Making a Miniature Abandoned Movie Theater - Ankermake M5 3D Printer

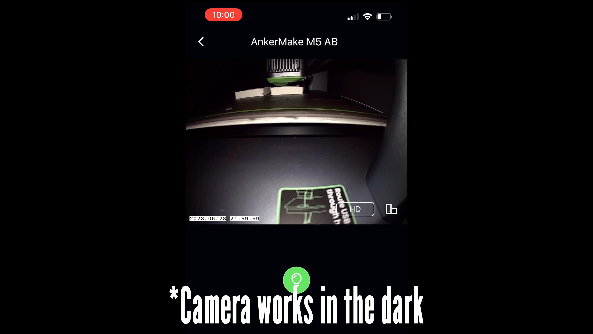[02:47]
you can monitor you can change print settings there's a camera